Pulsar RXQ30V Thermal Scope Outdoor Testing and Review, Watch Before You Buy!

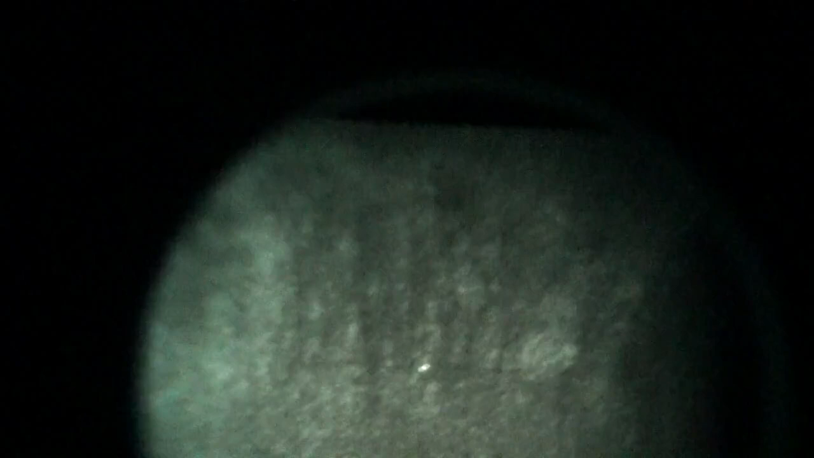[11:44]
There are the trees on top. Uh, you can see them. You can kind of see the, the line, the ridge line there. But other than that, um, it's very difficult. It's very difficult, uh, to see anything. Any, anything else. Here's the foreground here.
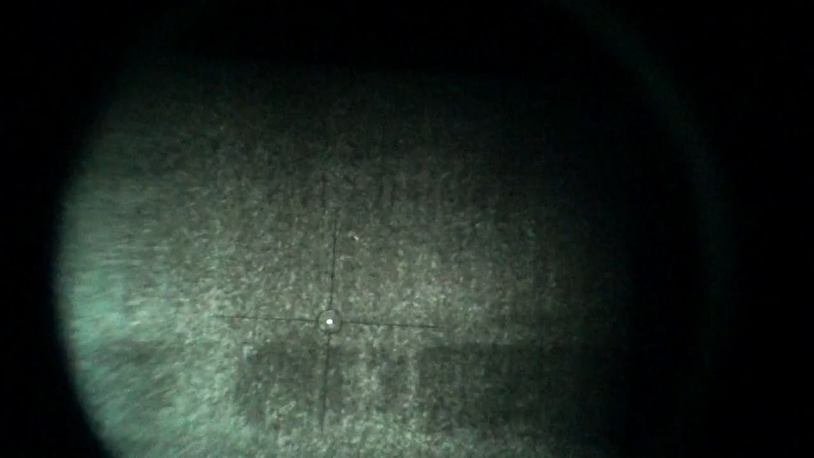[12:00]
Uh, we're looking, we're looking up close. That's that there's a gravel driveway.
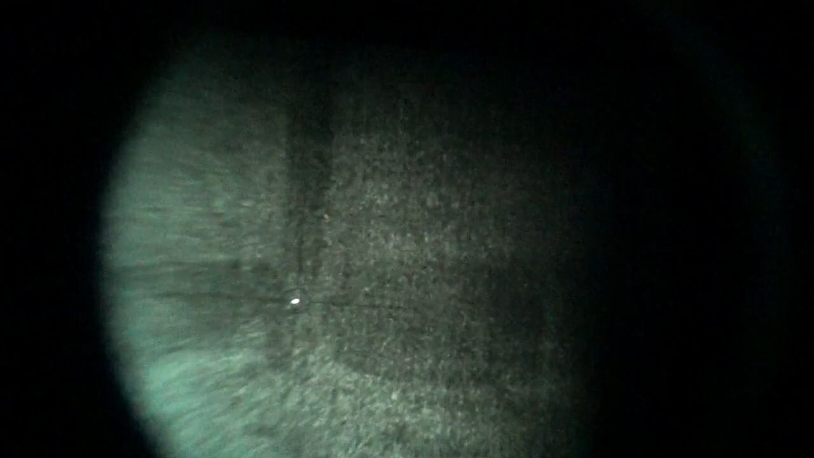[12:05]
Um, and there's a, there's a post. There's a wooden fence post. But you can see, um, let's get it, try to get our thing centered.
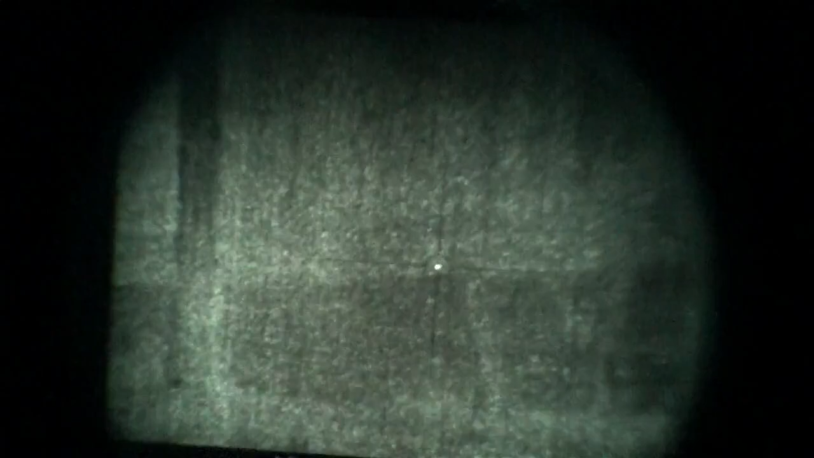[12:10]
Uh, it's, it's, it's quite bad, uh, the, the contrast.
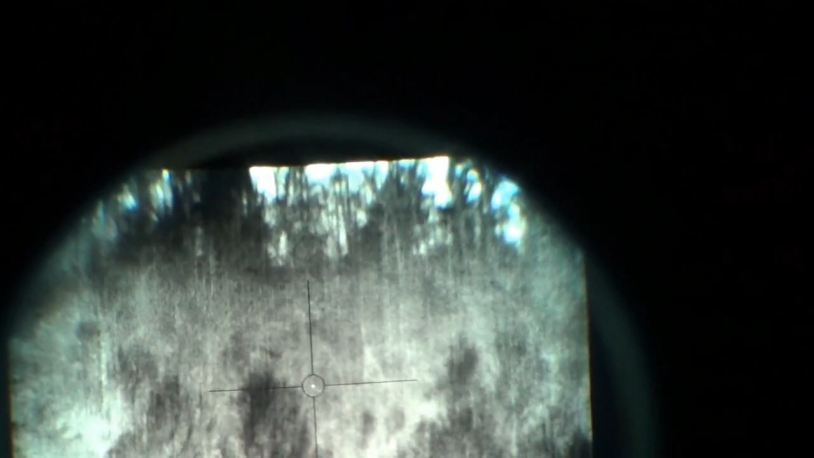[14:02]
The cabin I've been pointing out to you.
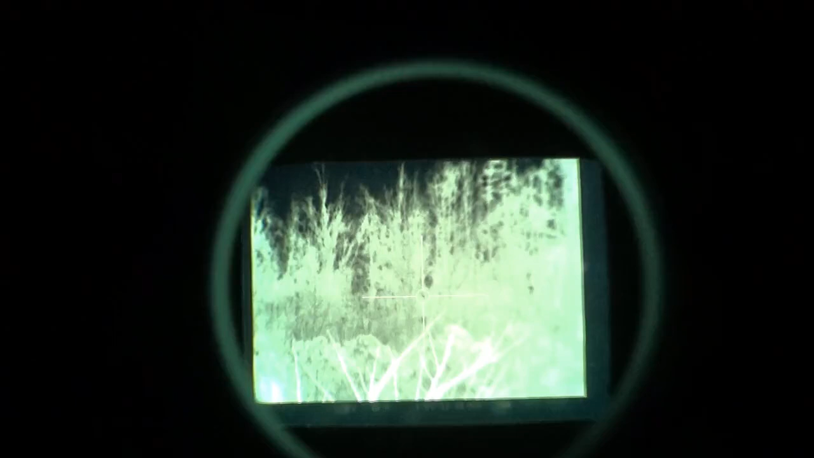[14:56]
Yeah, you can see all those trees quite well.
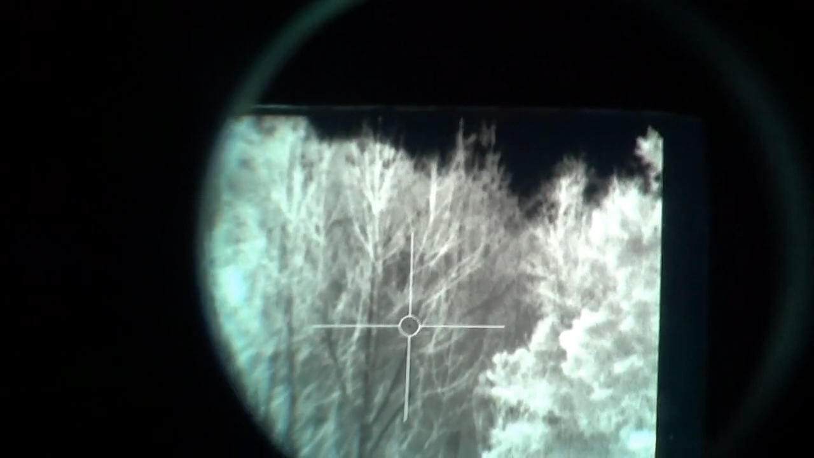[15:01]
Those trees just come out really well.
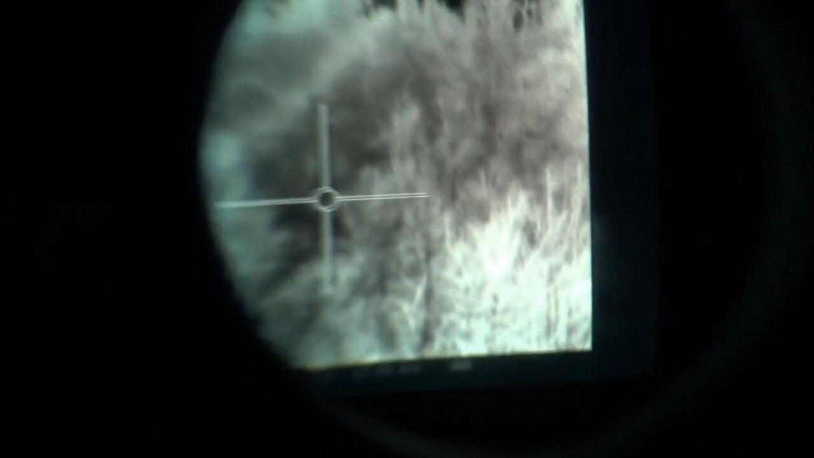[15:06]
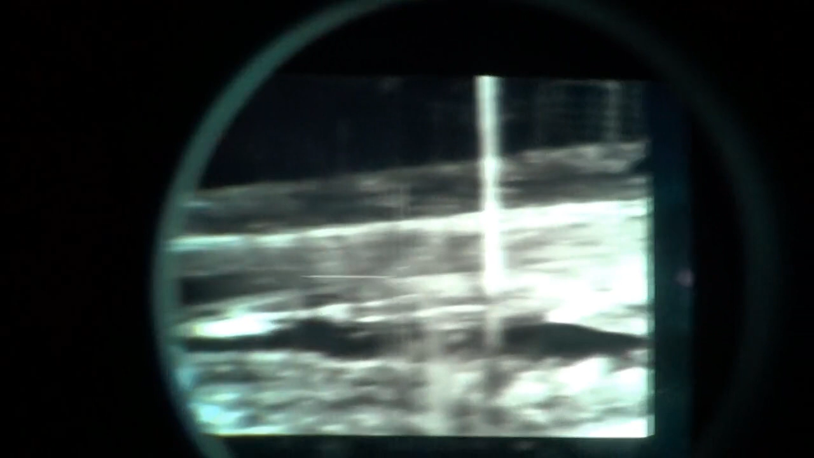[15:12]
You can see there's the post, you can see there's the drive, and you can see the fence even,
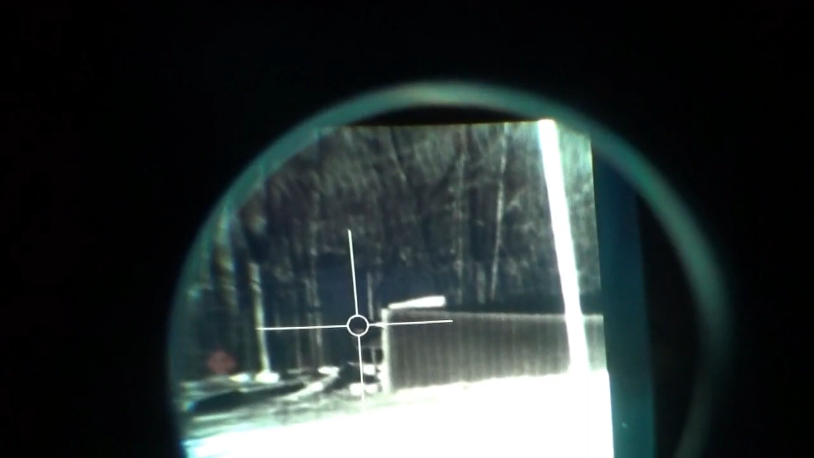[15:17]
that slab over there, you can see the fence post being warmed by the sun.
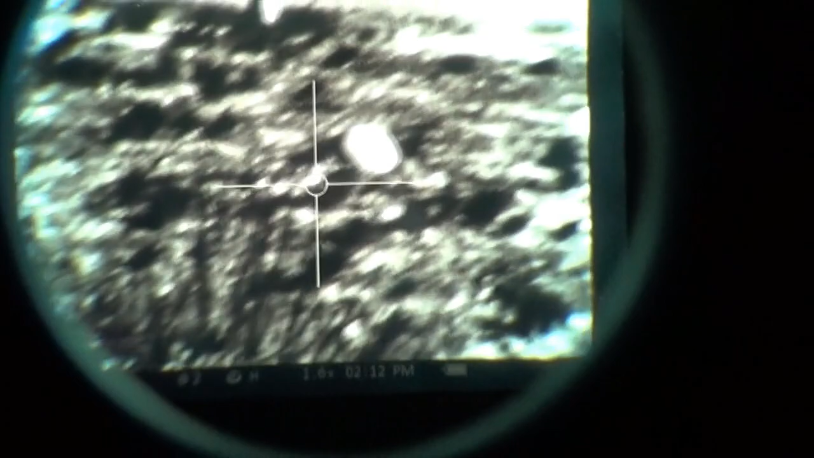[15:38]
and heat signatures from animals are definitely difficult to see during the daylight when it's like this.
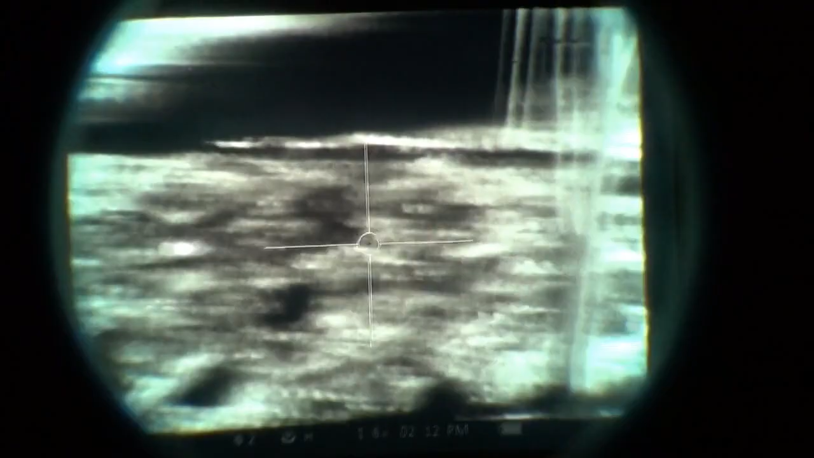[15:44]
And then let's see, there's an animal over there, you can see it, I've got a dog right there.
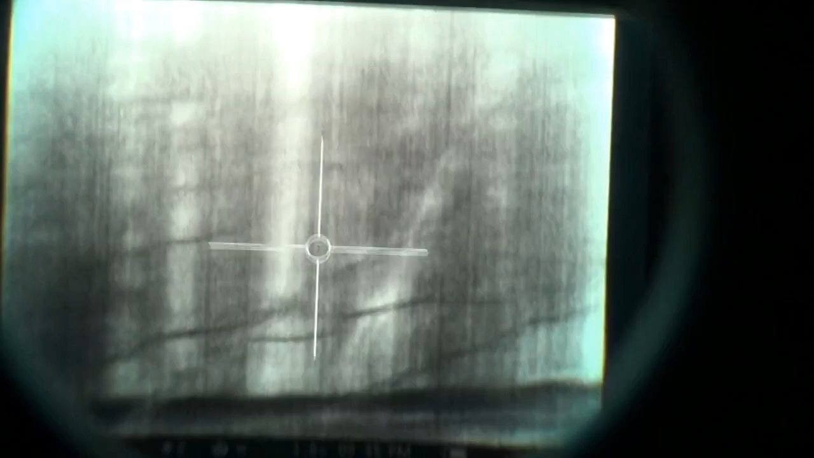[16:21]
you don't really notice them nearly as much with the naked eye than you do with the camera.
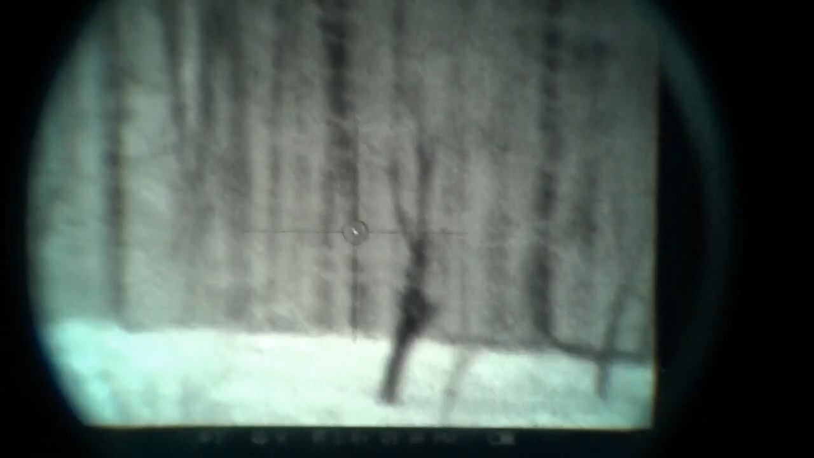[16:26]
Okay, here we are, so this is with an inverted color palette, so it's black hot.
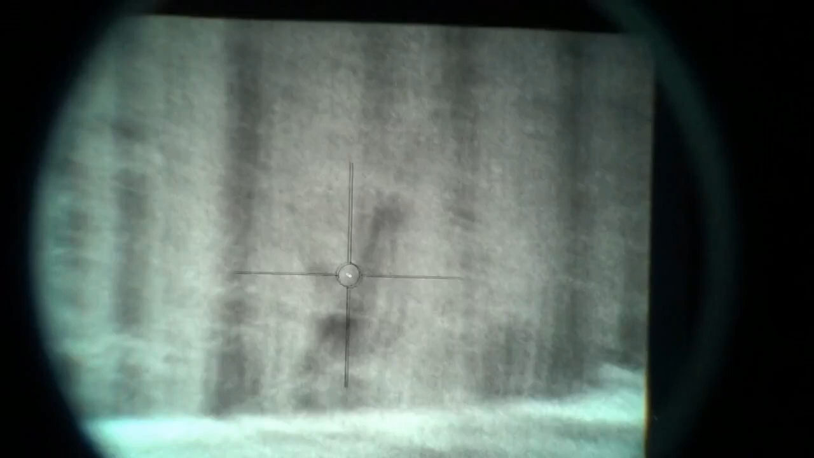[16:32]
And you can see it actually looks really, really good.